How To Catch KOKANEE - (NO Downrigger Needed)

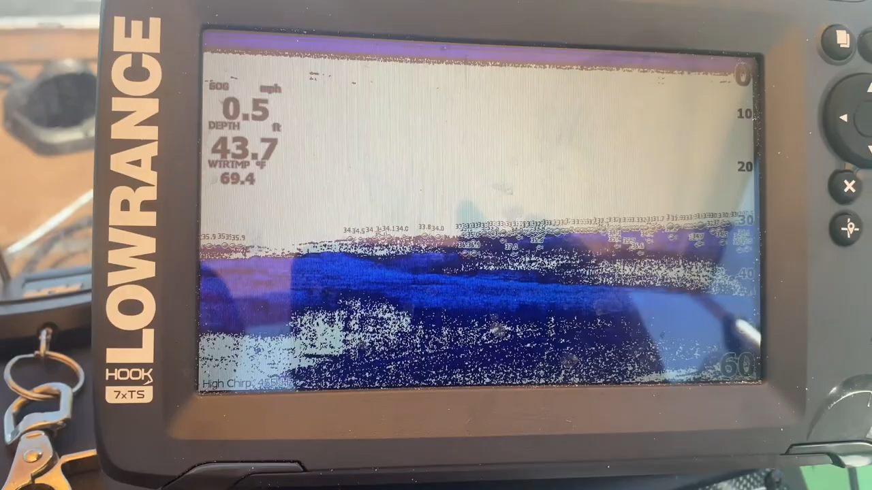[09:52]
On screen: depth 43.7 ft, speed 0.5 mph
So when that sonar signal is being sent down, it's sort of hitting that air a lot. I'm not sure exactly how it works, but all I know is that that air bladder shows and these fish look especially fat on the sonar, almost football shape. So instead of normal arches, you'll see very plump fish with a bright signal in the middle.
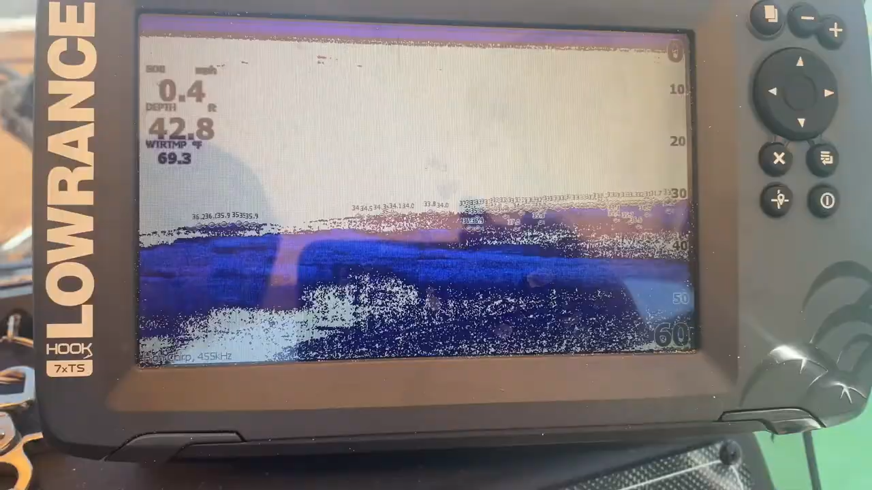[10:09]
Those are going to be those salmon. All right.